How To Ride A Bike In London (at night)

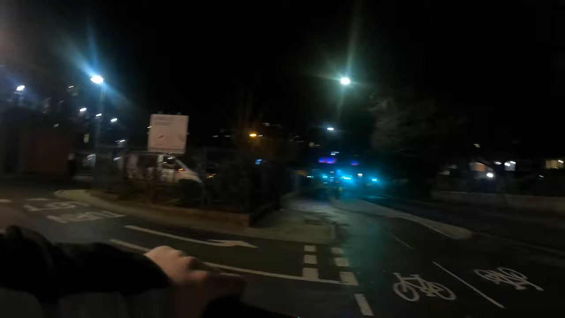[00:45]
And we're going to start by showing off what is, in my opinion, the holy grail of bike standards for pretty much anywhere which is fully segregated, i.e.
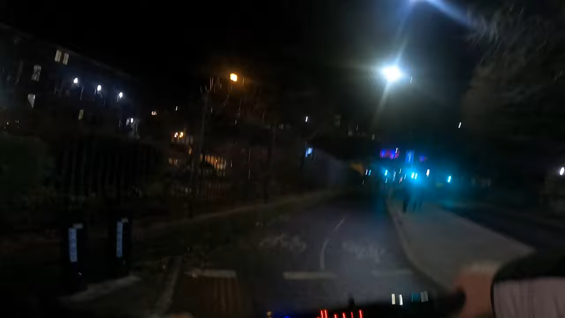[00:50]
there is the road, here is the people, there is lots of bumps in between to stop you from driving here, fully segregated bike lanes with individual bike traffic lights.
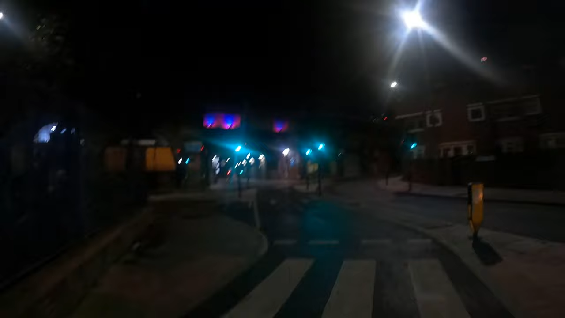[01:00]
As you can see, there's not only a turning lane here for me to turn off if I want to turn left, as well as a lane, you know, a lane to go forwards, there's also dedicated bicycle traffic lights.
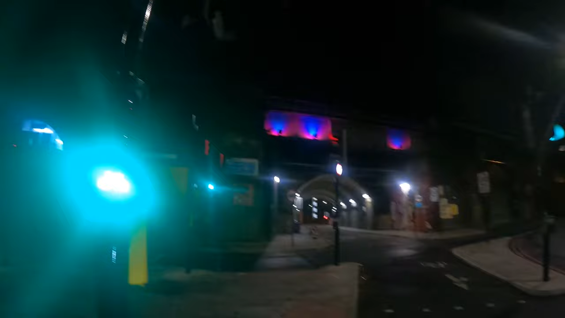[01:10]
These actually go a few seconds earlier than regular cars to allow you to get out ahead of traffic. It's very, very smart. It's very, very clever. I like it a lot. This, there's even, on top of that, there are sometimes streets where cars can come at you this way.
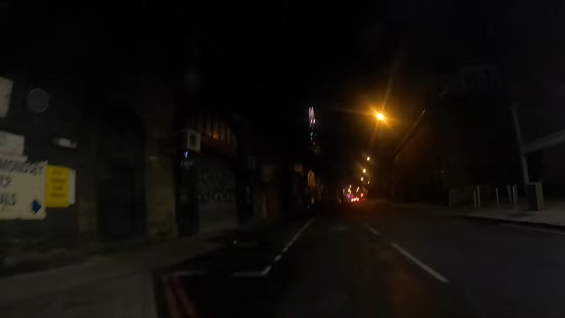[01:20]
Cars can't go this way, but you as a cyclist can. This isn't one of those, but it's a great example. Then we can move down from the gold standard to kind of the,
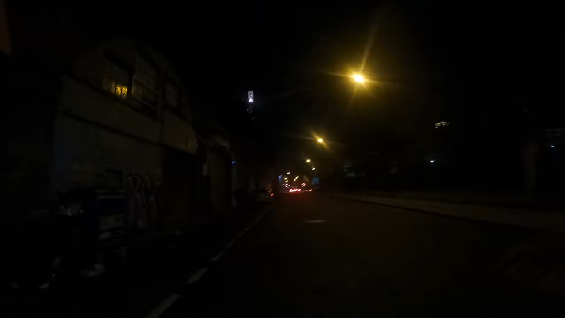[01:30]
let's call it the silver standard, where either there's a fully dedicated cycle lane,
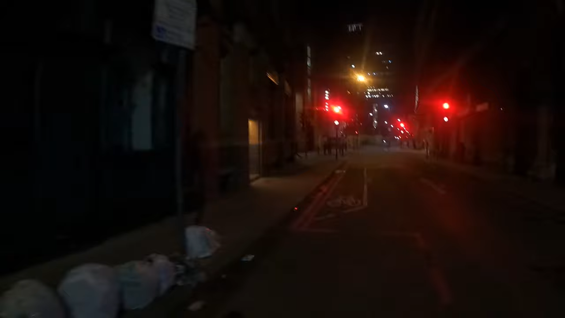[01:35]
which is big enough to have bikes and which cars don't need to intrude on just to do their basic tasks as a vehicle. And then there is what we're going to call the, the, the tin standard, the, you know, what we would like to do if we say we should make cycling infrastructure, but basically don't want to. And that is every now and then maybe pint a bicycle sign on the road, not even dedicated, uh, little bike boxes at the front here, as you can see.
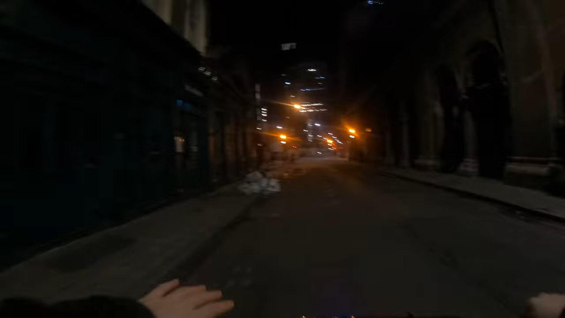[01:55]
And instead just, you are a car.
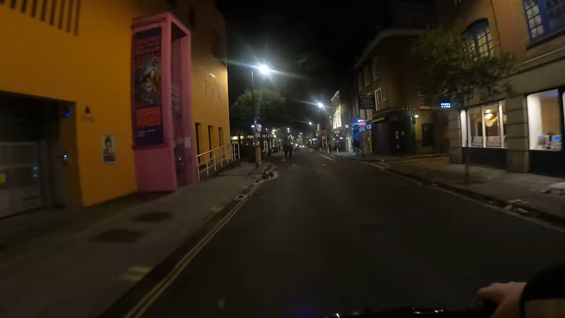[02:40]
Either we should just accept, tell cyclists to ride on the roads because they are cars or we need fully, uh, gold standard infrastructure. We need full infrastructure that is just for bikes, like this little thing right here.
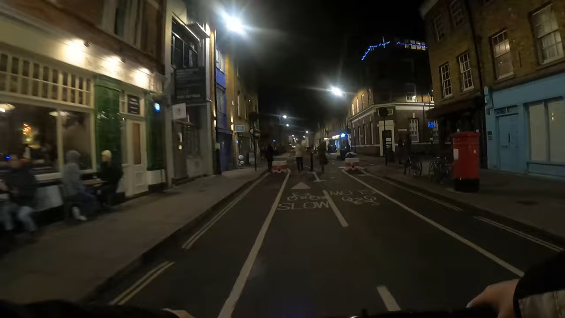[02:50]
This is fun in my opinion. Look at this. Um, we need fully dedicated bike infrastructure, um, and nothing else will do. Uh, every single new street that is built needs to have gold standard or, you know, borrowing that silver plus plus standard as close to gold standard as we humanly can. And we shouldn't accept anything less.
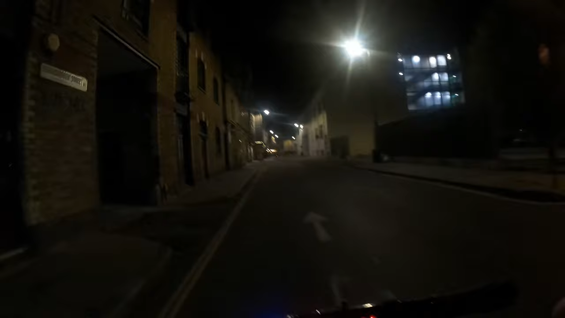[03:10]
And I see this as a, great, you know, starting point. If you want to get as many people as possible into cycling when you're building new developments that have new roads, of course, yeah, try and make it seem as though the ideal way in and out is cycling because there are so many great, you know, benefits to people cycling. And if you can nudge them towards that, when you're building a brand new road, sure. That's the thing. Oh, look at this, by the way, the size of this cycle lane. Oh no, it's not a lane. It's just, okay, I'm down. It's just, it's just a regular lane. We're a bike symbol again to indicate that like, yes, you can ride bikes here.
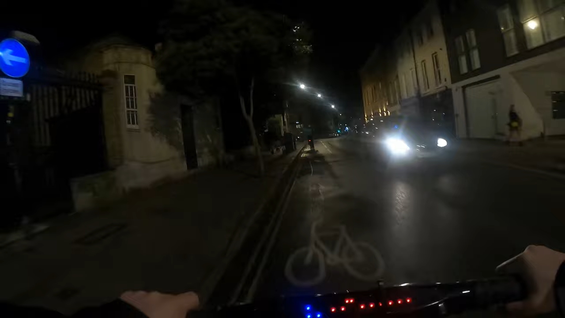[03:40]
The problem with that, by the way, the problem with these like lanes that say like, yeah, you can ride bikes here, is they're implying you can't ride bikes every house. It's not explicitly stated and anyone who knows the rules knows you can do it.
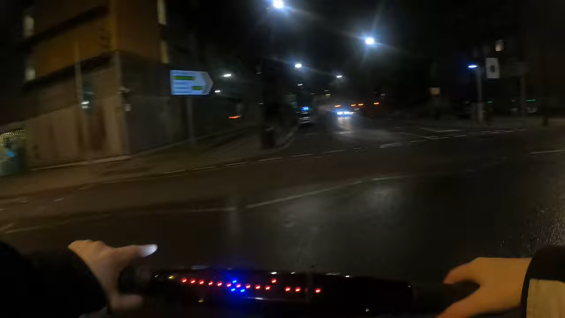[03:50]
And anyone who knows cyclists know that they don't really need to follow the rules and it's not a big deal. But, um, the point I'm trying to make with this video is that we don't need all full gold standard infrastructure. What we do need though, is we need more of it.
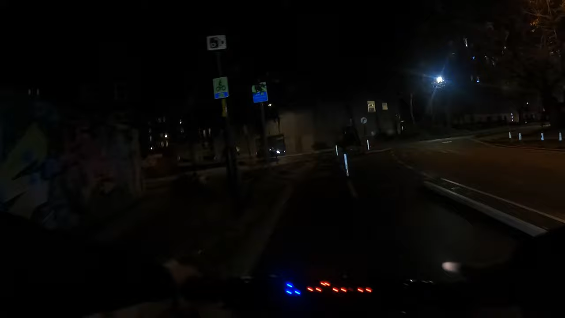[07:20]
It's also a great thing for now. If you live somewhere along this bike path, if you live somewhere, I live, um, I live along quite a few bike paths and, um, it's the sort of thing that when you see it's this safe, you know that if I fall down right now, I'm not gonna have my head crushed by a car.
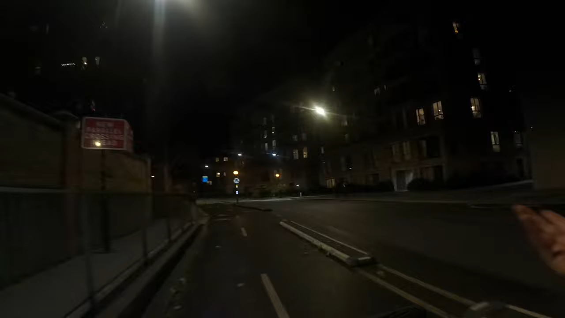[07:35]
I'm probably gonna hit it on this curb right here. I hope it's soft, but, uh, you know, my head is not gonna be crushed by a car and I'm not gonna, I'm not gonna get hit by a drunk driver or whatever ludicrous thing we're gonna try and imagine.
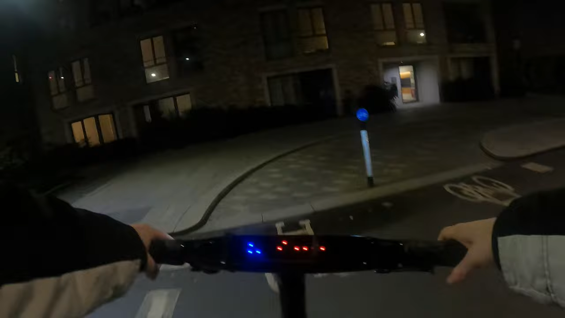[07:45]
And so anyone living in these apartments right here, which, wow, without knowing it, I, I did the exact thing I was trying to mention in this video.
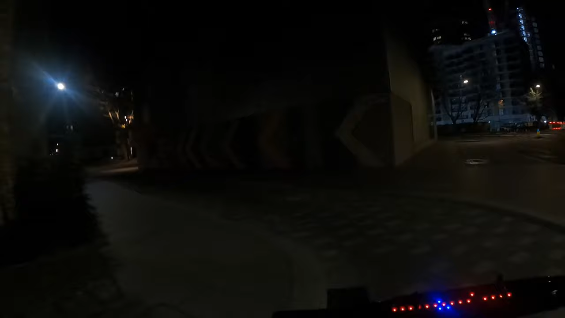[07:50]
Brand new cycle lane built for a brand new set of apartments. I'm assuming they're brand new because they've got that generic brick facade that fancy new builds have.